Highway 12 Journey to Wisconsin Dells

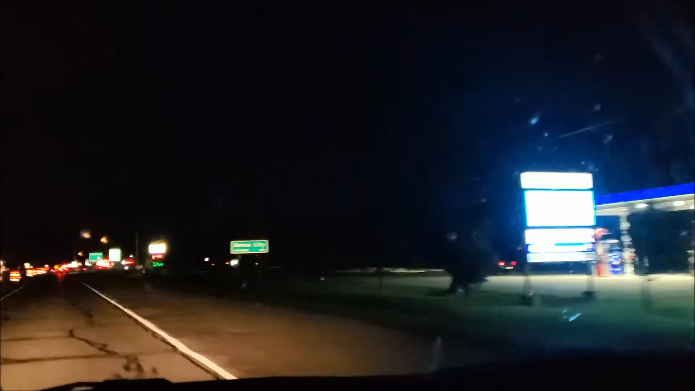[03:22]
and we are going to quickly turn here to one of my favorite little gas stations stops here in Genoa City Wisconsin this little mobile station it's quite unique
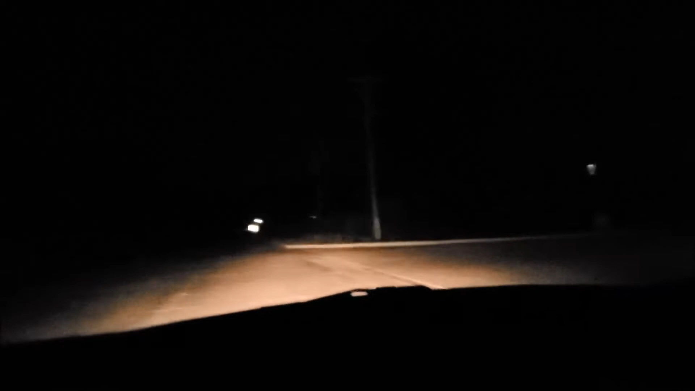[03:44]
I got a little restaurant ice cream parlor decent size convenience store connected to the gas station little bakery
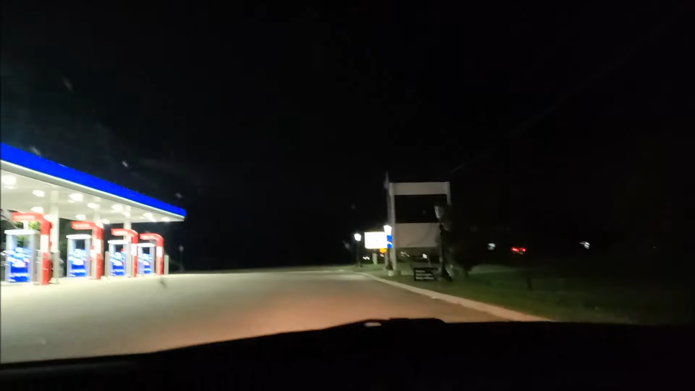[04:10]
pretty neat stuff well it's probably closed at this time but uh
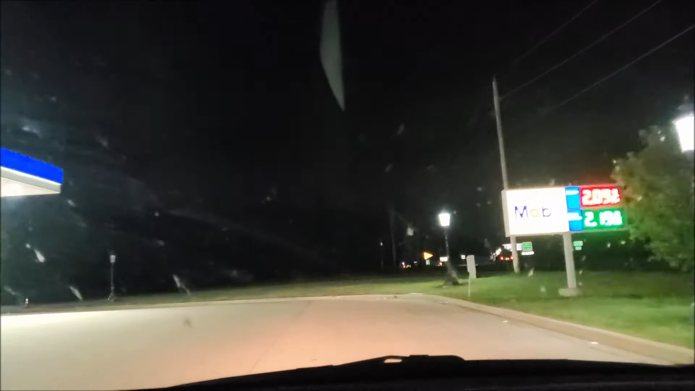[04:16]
I always have to stop here while I'm passing through to NOAA City
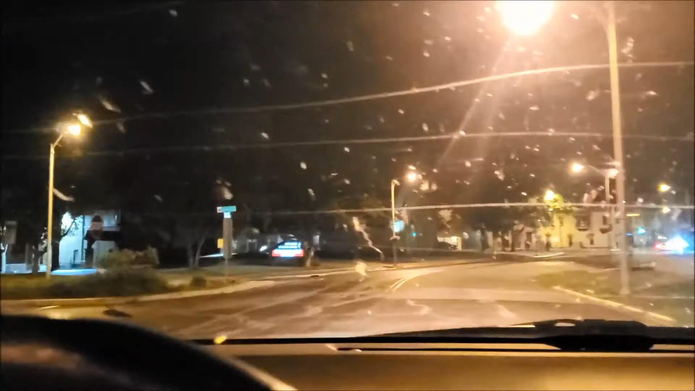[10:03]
See, that's the good thing. When you don't always take the quickest route. Sometimes, you don't get to see cute little downtowns like this. This is downtown Fort Atkinson.
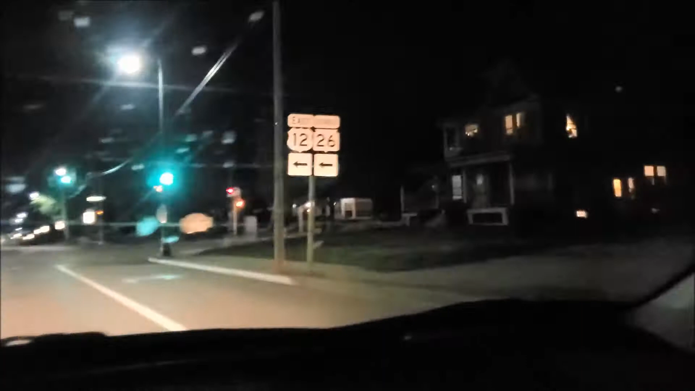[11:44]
That says East 12, but we want to stay on West 12. So, I think we've got to go this way. I think we've got to go this way.
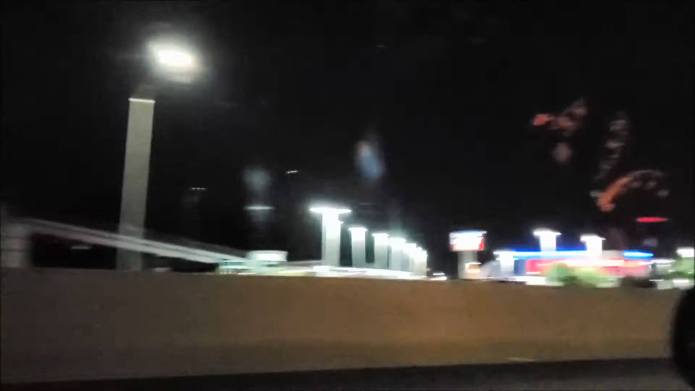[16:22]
So, pretty busy through here. Definitely not in the country right now. Big buildings. Definitely in Madison. Still cruising along west. It is a little after 11.30, 11.36 to be exact.
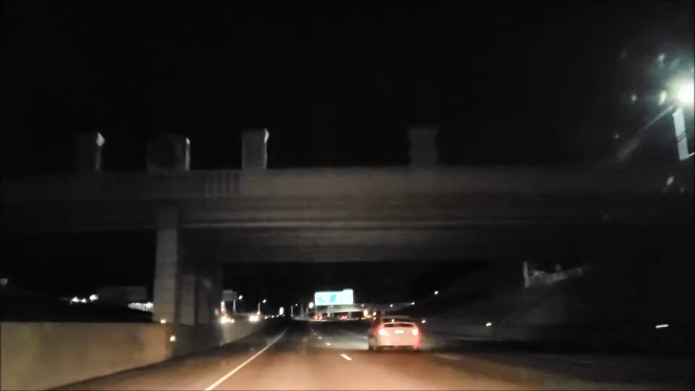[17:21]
Arabu La Crosse. Yep. We are definitely heading in the right direction. We are going to have another cool bridge coming up here. So, we are officially on Route 12 and Route 14 right now.
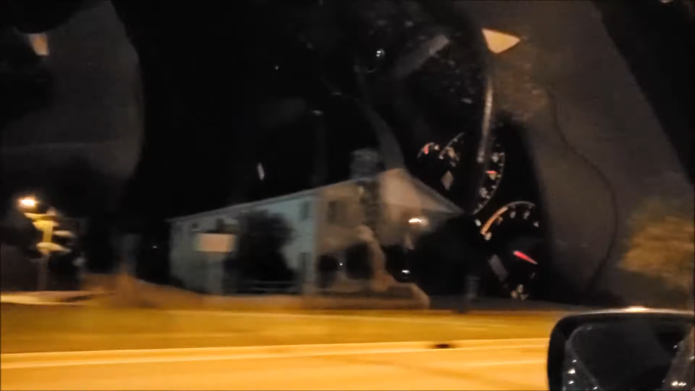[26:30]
Take Flight Wilderness Aerial Adventure Ride. Okay, I don't know. That has something to do with wilderness.
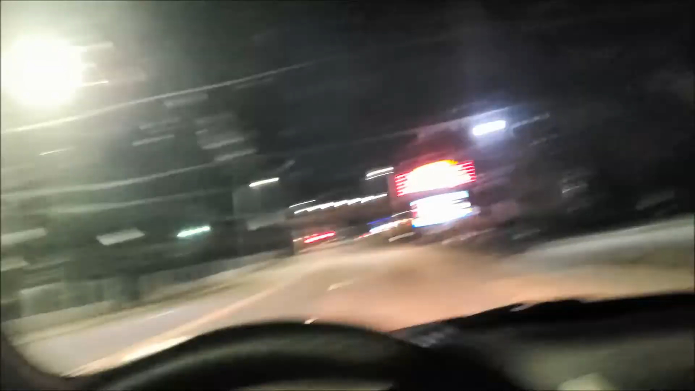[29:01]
The Tommy Bartlett's Geese Guy and Stage Show.
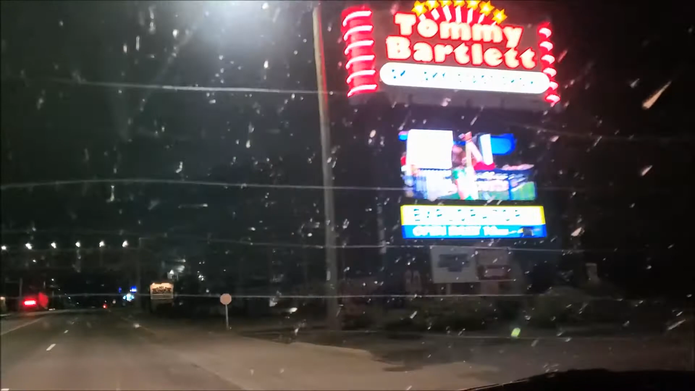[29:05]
Classic, classic.
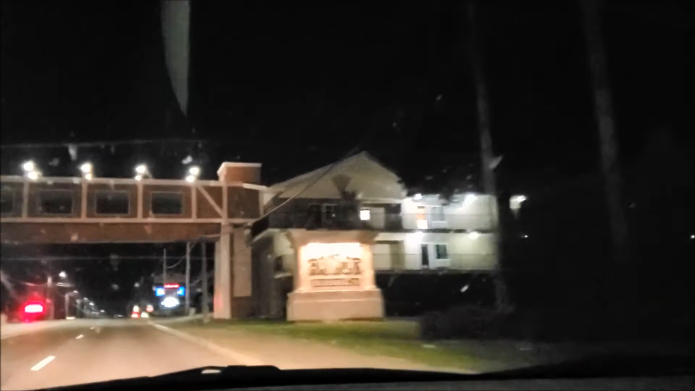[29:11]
Mount Olympus, which has grown into its own crazy resort.
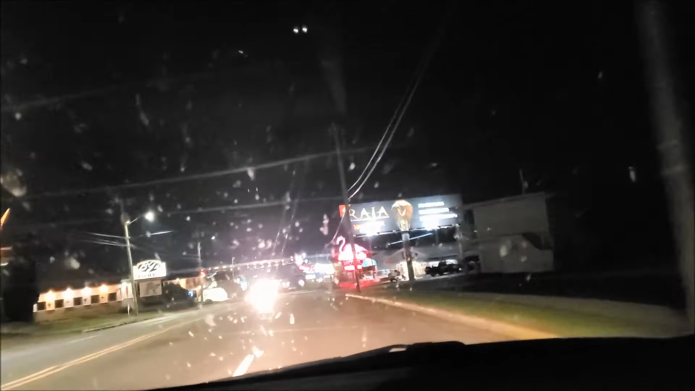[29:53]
But very short trips and a lot of things that I have not done since. Ah, classic motels. There's Flamingo.